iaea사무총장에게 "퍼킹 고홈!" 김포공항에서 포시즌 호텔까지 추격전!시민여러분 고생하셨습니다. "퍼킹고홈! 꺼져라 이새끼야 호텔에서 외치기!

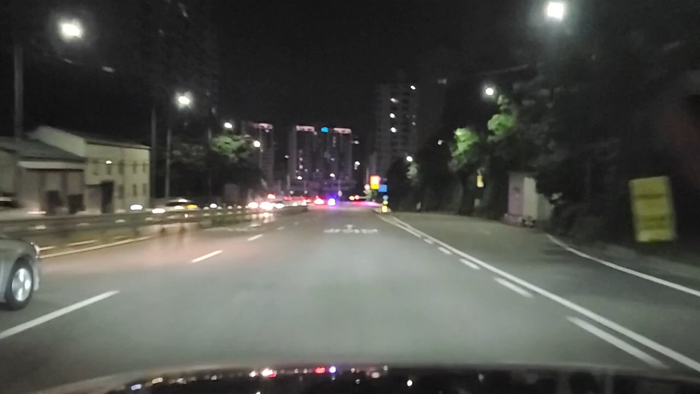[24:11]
네 이제 안 붙어서 따라가겠습니다. 왜냐면 앞에 차들이 없었기 때문에 막았는데 저는 이 택시가 굉장히 좋아요. 이 택시가 저보다 앞서가면은 충분히 따라갈 수 있을 것 같습니다.
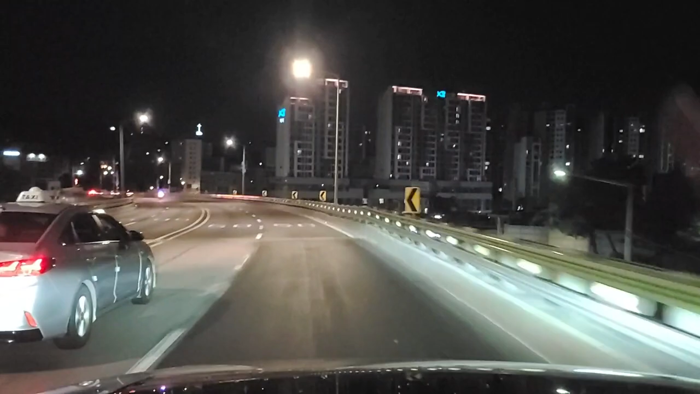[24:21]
앞에 있어요. 네. 아니 저렇게 경광등 양쪽으로 딸랑딸랑 하면 다 가면은 안 보이겠냐고.
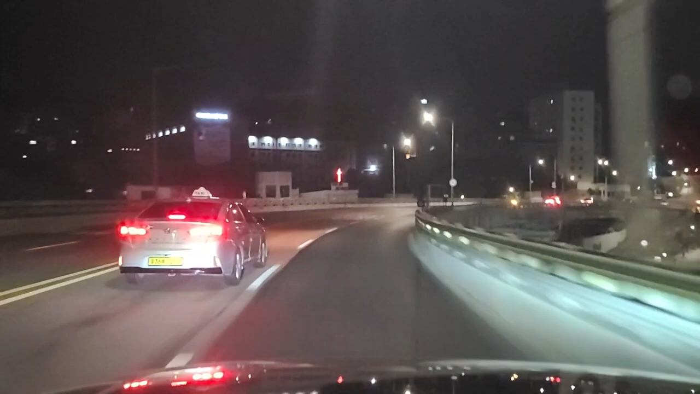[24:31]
다 보이지. 광화문 쪽으로 가고 있어요. 택시 뒤로 가야지.
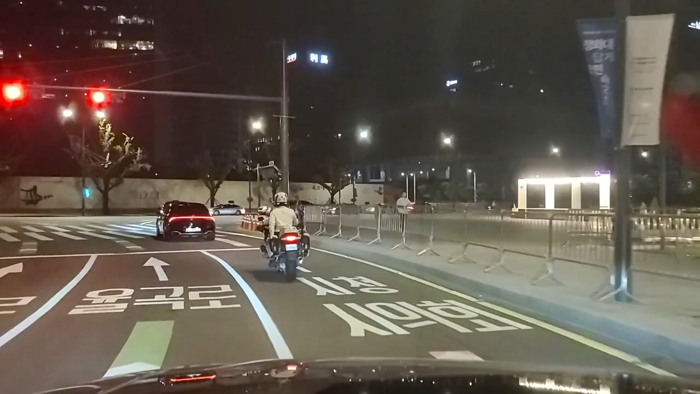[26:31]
경찰 오토바이 한 5대 6대면 막을 수 있겠지.
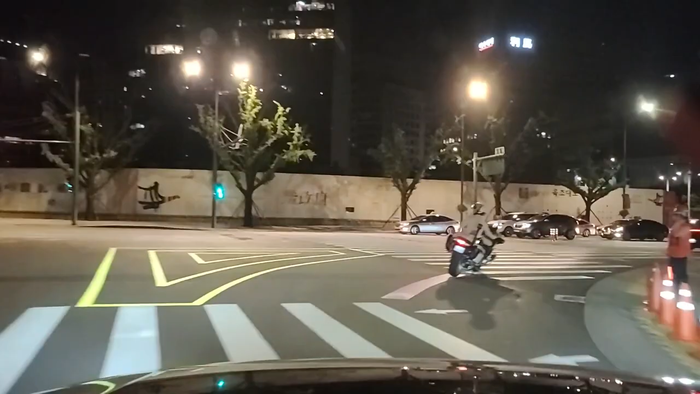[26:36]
교통딱지 좀 많이 떼겠는데요. 뭐 어쩔 수 없죠. 어디로 가는지만 확인하도록 하겠습니다. 저 경찰도 이제 포기한 것 같아. 아, 다 왔다. 롯데호텔 아니면은 조선일보로 가나?
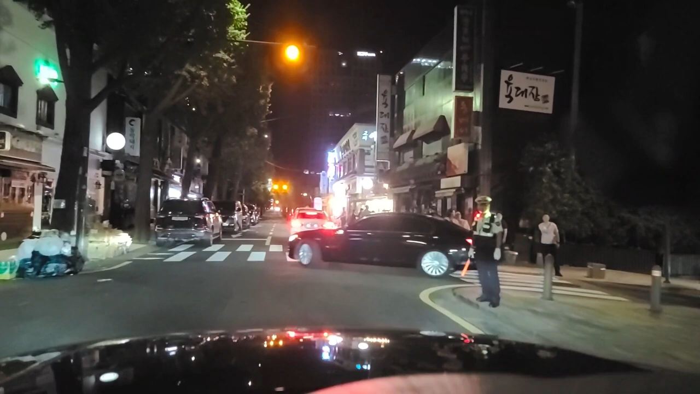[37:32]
저 차에 타고 갔어. 희한해. 내가 뭐 하면 차가 나와. 아까 이 차 타고 갔거든? 지금 안에 아무도 안 탔거든요? 뭐만 하면 저 차가 앞에 나온다니까? 야, 지 내려놓고 지금 차 나왔잖아. 내려놓고 차 나왔어.